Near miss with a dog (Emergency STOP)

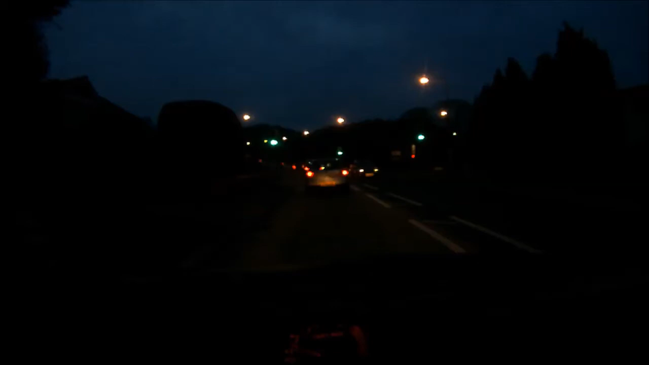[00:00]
So many accidents that are there because the people are impatient. That's why there's loads of accidents full stop. My God. He's running just as mad as his dog is. Is he alright? Jesus, get it on a lead!